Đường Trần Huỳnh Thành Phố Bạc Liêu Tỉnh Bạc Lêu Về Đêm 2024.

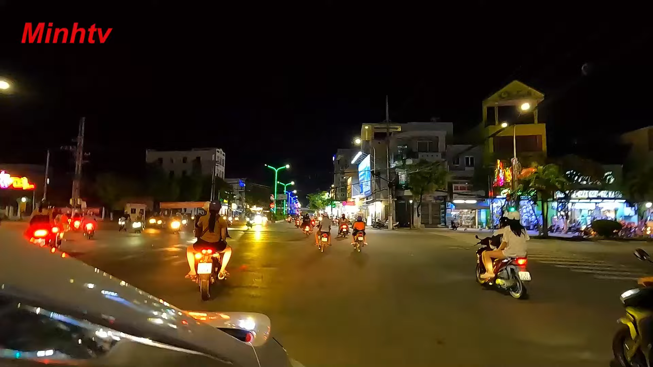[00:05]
chào các bạn. Hôm nay mình mời các bạn dạo một vòng trên tuyến đường Trần Huỳnh, thành phố Bạc Liêu, tỉnh Bạc Liêu vào ban đêm để xem những hình ảnh cuộc sống nhộn nhịp về đêm trên tuyến đường Trần Huỳnh cùng với mình nhé.
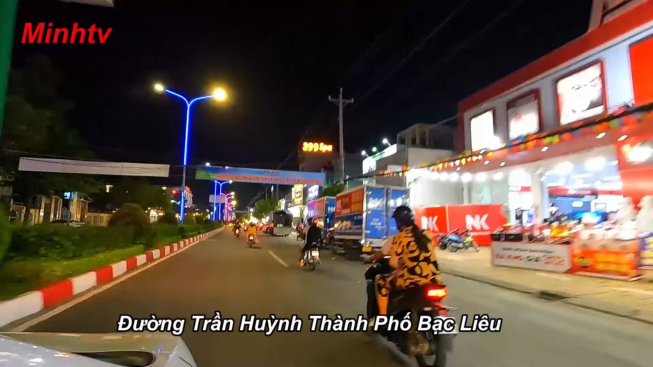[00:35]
Tuyến đường Trần Huỳnh, thành phố Bạc Liêu có chiều dài khoảng 2,5 km,
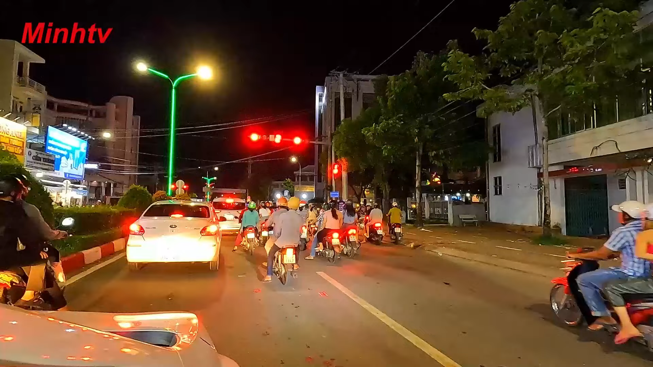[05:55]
Đến đây là ngã tư Trần Huỳnh với đường Trần Phú. Đến đây mình quay lại đường Trần Huỳnh để đi ra hướng đường Võ Thị Sáu, ra ngã ba Trà Kha.
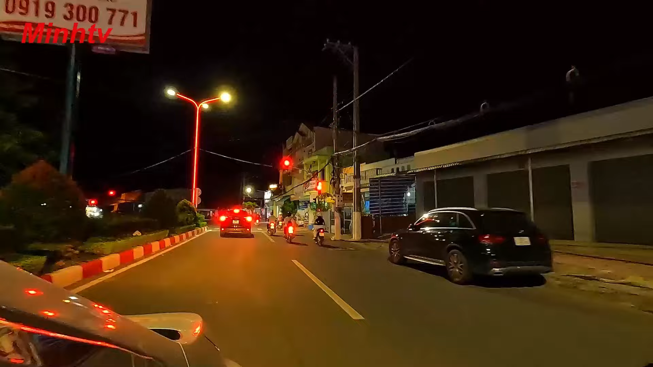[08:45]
Đến đây, đường Trần Huỳnh giáp với đường Võ Thị Sáu. Đến đây mình quẹo phải trên đường Võ Thị Sáu hướng ra ngã ba Trà Kha.
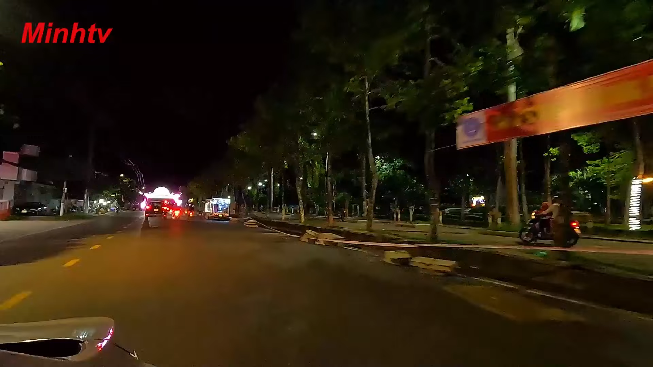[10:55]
Đoạn này là công viên Lê Thị Riêng.
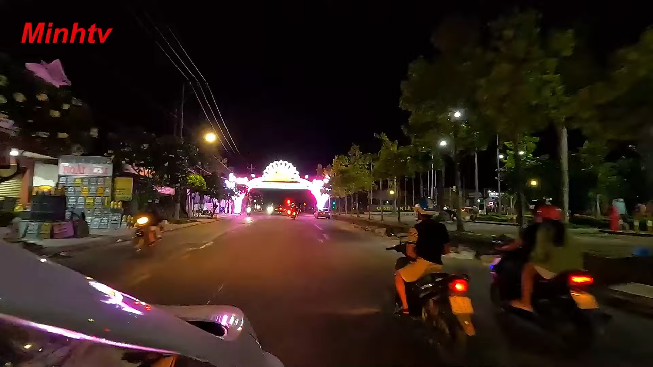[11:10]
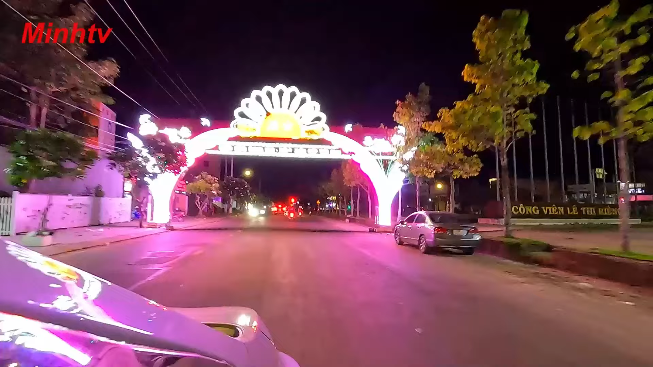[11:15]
Kha để không có đèn gì trên ha.
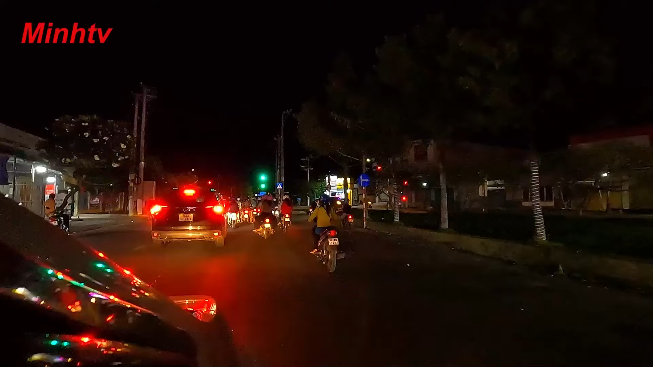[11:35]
Đây là ngã ba Trà Kha, đường Võ Thị Sáu giáp với đường 23 tháng 8. Đến đây mình cũng xin tạm dừng. Xin mến chào và hẹn gặp lại các bạn.